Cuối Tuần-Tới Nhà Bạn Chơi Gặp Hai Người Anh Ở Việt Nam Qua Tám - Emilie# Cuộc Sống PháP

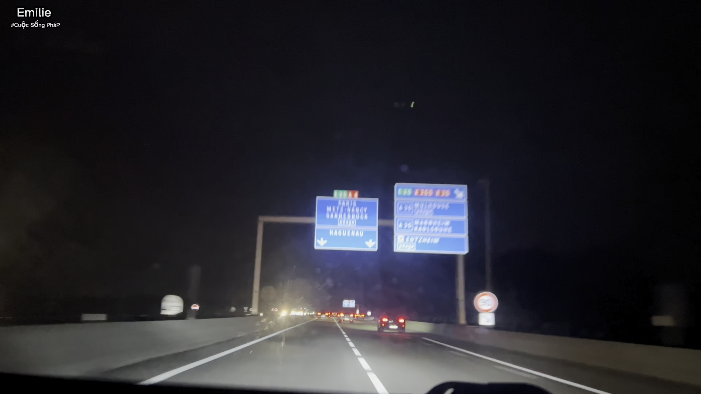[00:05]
Đây mình đang trên đường lên tới nhà bạn ăn nha. Nó có người bạn mời anh đi, được mời tới nhà bạn em mình ăn cơm nha. Mình chạy xe là 20 cây số mới tới nhà bạn của mình. Giờ mình đang trên đường lớn nha, xe quá trời xe luôn đó. Ban đêm giờ này mới có 7 giờ kém mà tối hù à, giờ tối hù mịt luôn, không có cái đèn nữa, không có một bóng đèn luôn nha mấy anh chị.